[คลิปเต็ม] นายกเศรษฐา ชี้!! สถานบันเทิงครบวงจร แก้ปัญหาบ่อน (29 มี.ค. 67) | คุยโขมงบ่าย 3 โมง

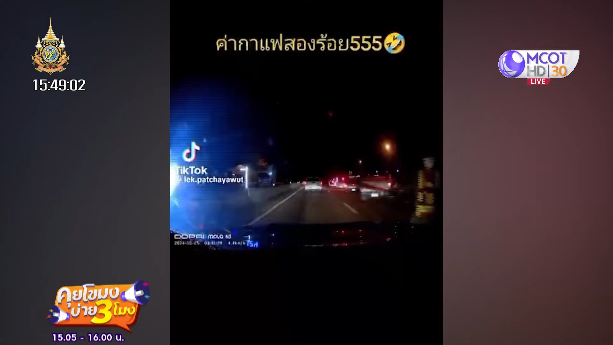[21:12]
าแฟ 200 ฮาฮาฮานี่เหตุการณ์เกิดขึ้นนะครับ ที่บริเวณจุดสกัดบ้านผางามที่ตะบนบุปราม อำเพิญนาดีจบัดปลาจีนบุรีอยู่ในพื้นที่สอพ.วังขอนแดงครับเรื่องราวที่เกิดขึ้นก็คือมีคนจากภาอีสาโนท์จากบันทองคายครับเขาจะมาทำทุระนะ มาด้วยกันนะครับ 6 คนนั่งรถทันมาครับ รถคติเกอเดียดี้นะแต่บลุกอย่างรถถึงตảนั้นตบรวดพ as'tอุธุน Vera ไม่ได้คาดกันหรือ